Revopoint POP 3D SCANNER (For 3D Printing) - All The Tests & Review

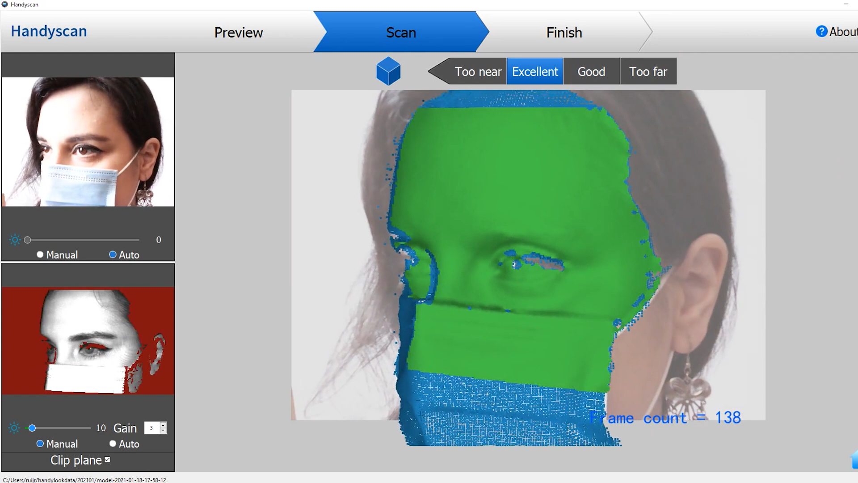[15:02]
we get more detail, but when using body mode, the dark areas, like the hair, is easier to scan.
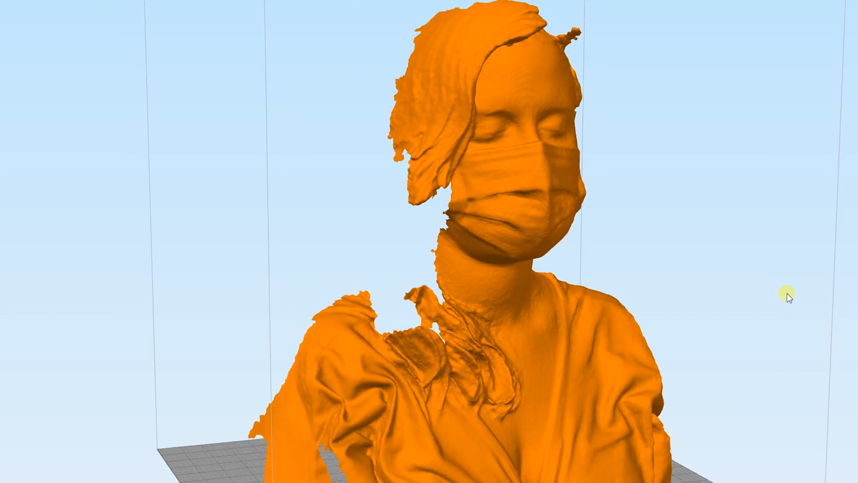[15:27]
Here we can see how her dark hair turned out.
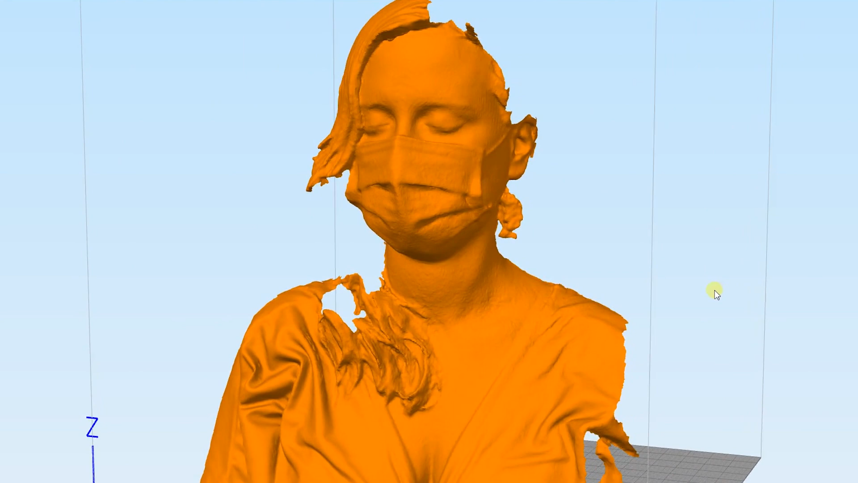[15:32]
Hair can eventually get scanned, but it will require some time getting used to the settings and finding the best value.
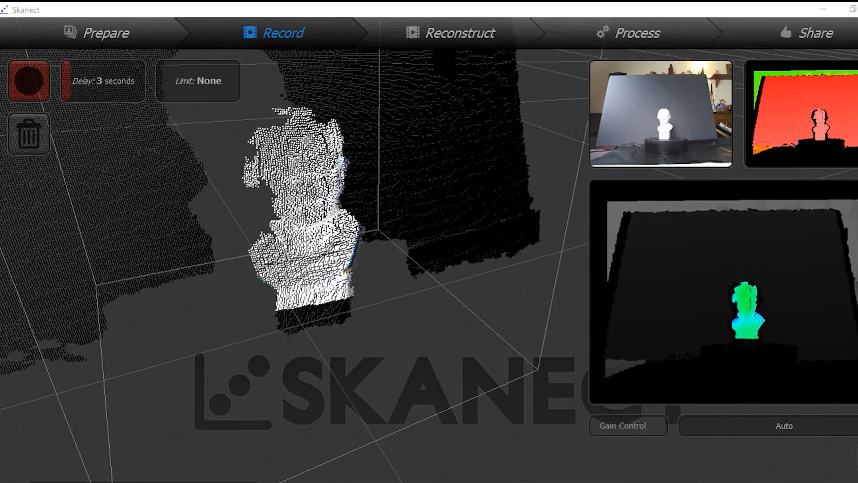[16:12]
can scan smaller objects and produces more detailed scans. One advantage of the Kinect sensor is that it can scan dark hair more easily.